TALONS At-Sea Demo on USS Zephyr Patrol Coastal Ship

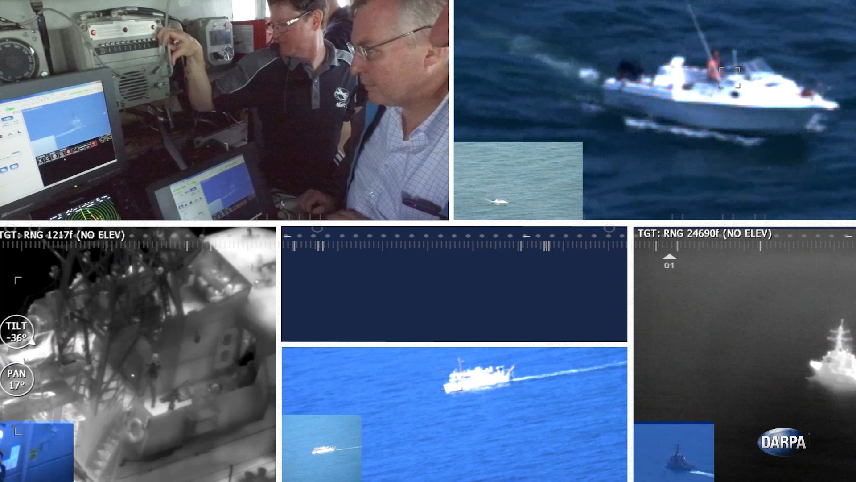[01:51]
Place a sensor up at a thousand plus feet, greatly increases our situational awareness for not only detecting potential targets out there, but tracking them and doing some surveillance tasks as well.